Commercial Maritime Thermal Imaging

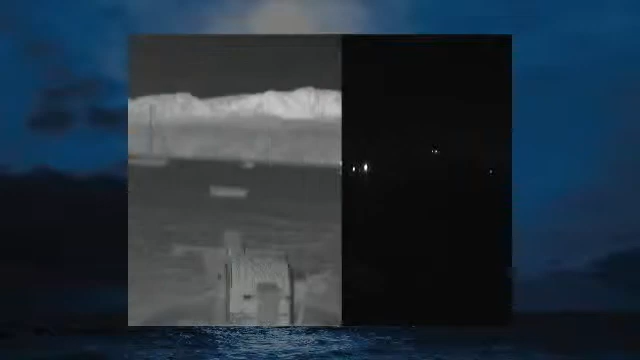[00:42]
FLIR's line of powerful maritime thermal cameras lets you see clearly in total darkness, giving you and your crew an added margin of safety.
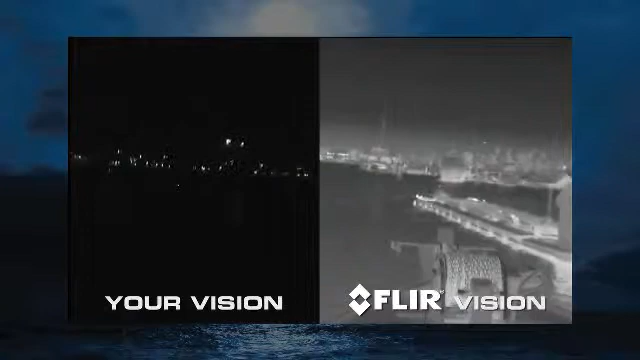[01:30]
They also allow you to navigate faster and with greater confidence at night. You can clearly see outcroppings of land,
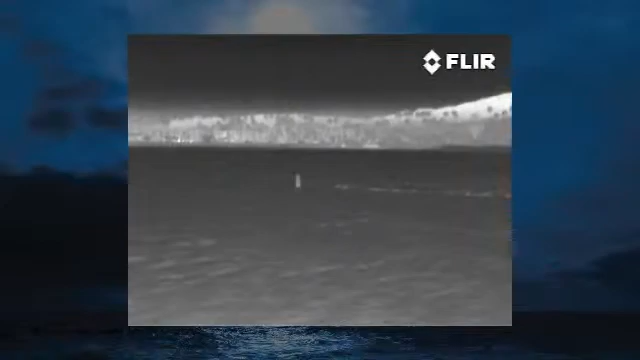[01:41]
buoys, markers, other vessels, and even whales surfacing ahead.
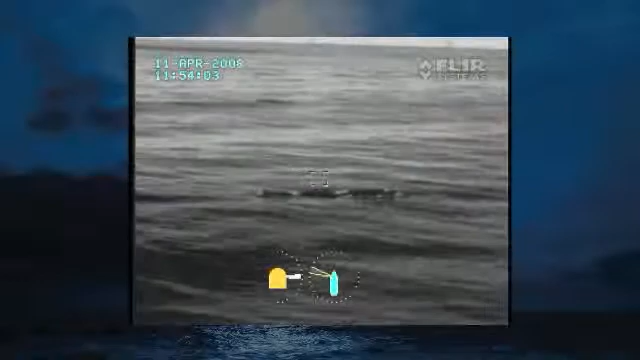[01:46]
Your passengers and crew are your most important assets.
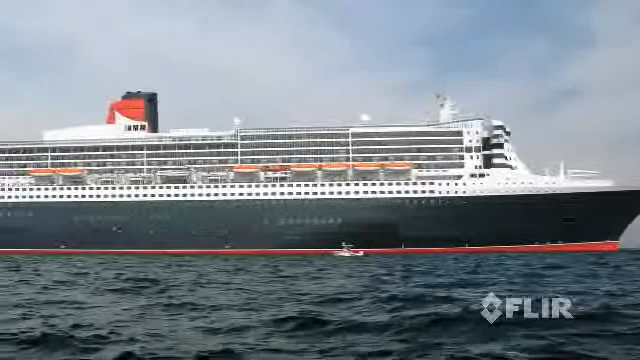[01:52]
No one wants to dwell on emergencies, like a crew member falling overboard at night.
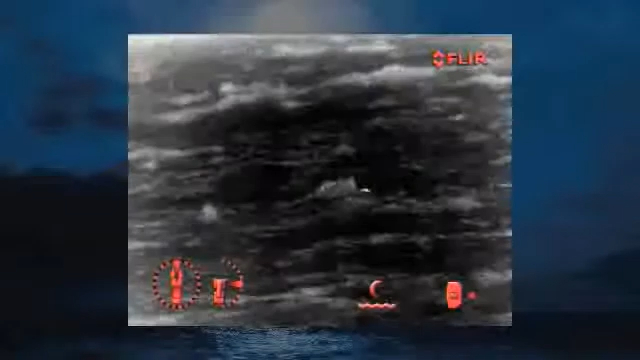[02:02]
FLIR cameras also help you assist other vessels with fires aboard.
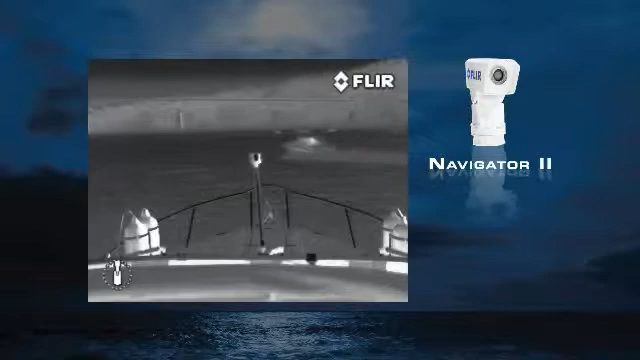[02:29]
Its 19mm lens is well suited to navigation,
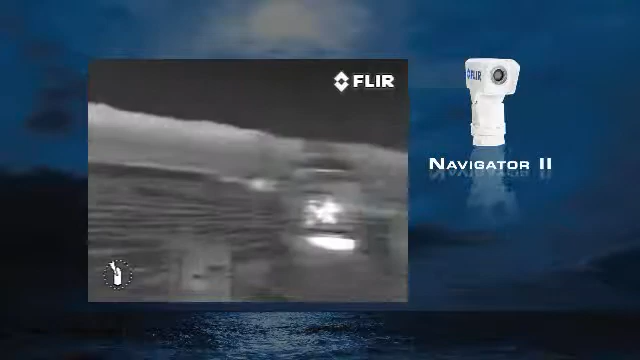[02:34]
but the 360-degree pan and tilt platform makes it useful for other duties as well – monitor
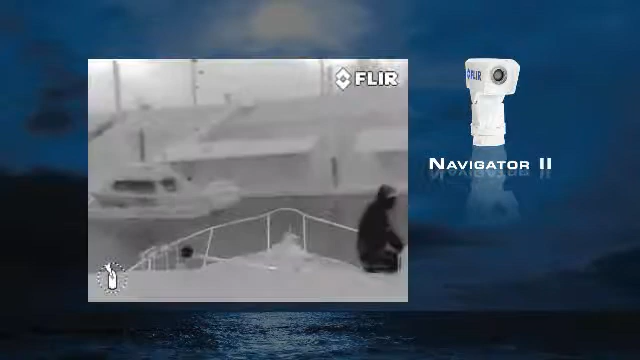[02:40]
crew activities on deck or monitor cargo.
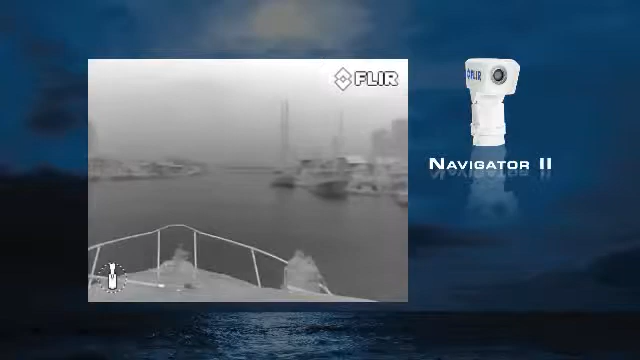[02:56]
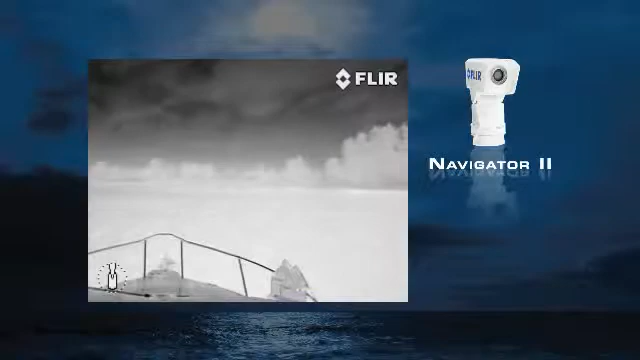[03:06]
The Voyager 2 is a gyro-stabilized medium-range thermal and visible light imaging system that features
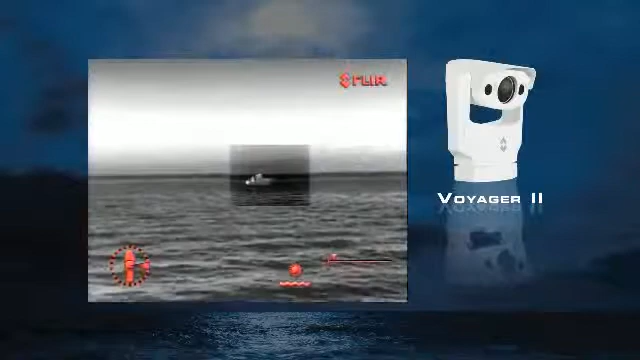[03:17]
two separate thermal imagers – a wide-angle 35mm camera for navigation
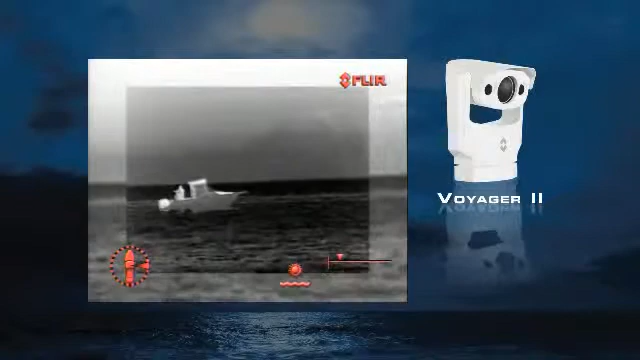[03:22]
and a 140mm camera for viewing more distant targets.
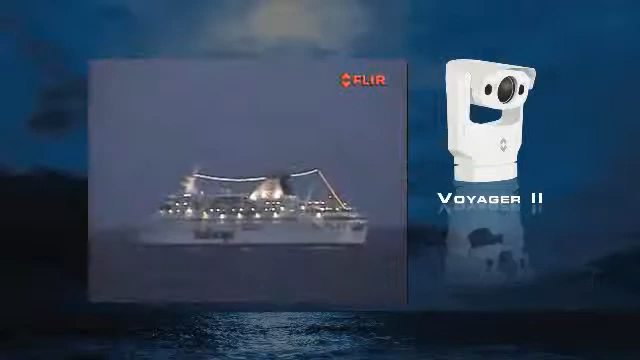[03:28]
It also includes a 2-in-1 daylight low-light camera,
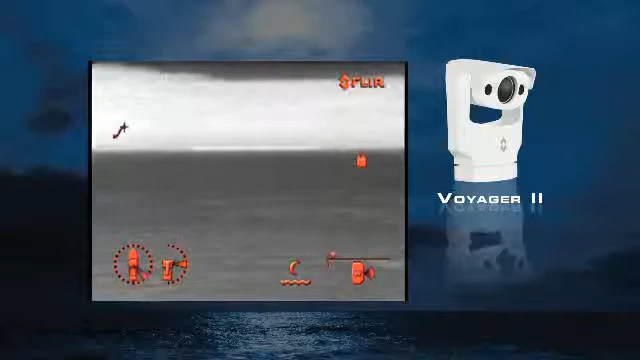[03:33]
as well as radar tracking and remote internet control functionality.
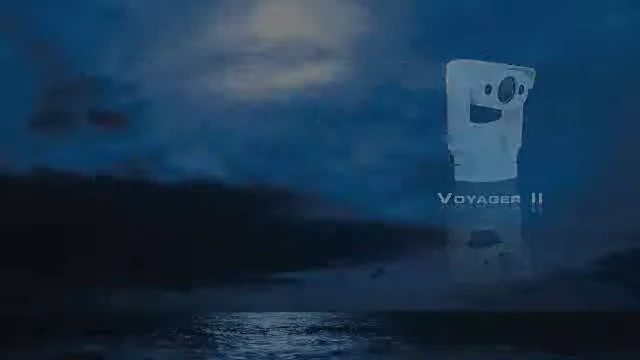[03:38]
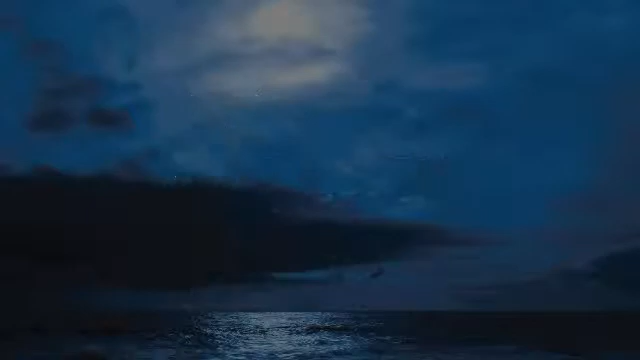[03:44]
The compact 9-inch C FLIR long-range system features a gyro-stabilized 450mm zoom
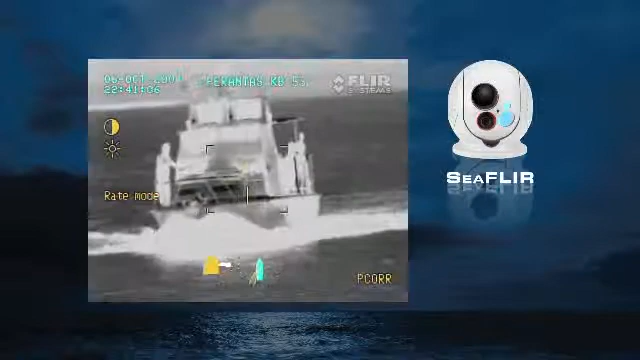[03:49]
thermal camera and a daylight low-light camera.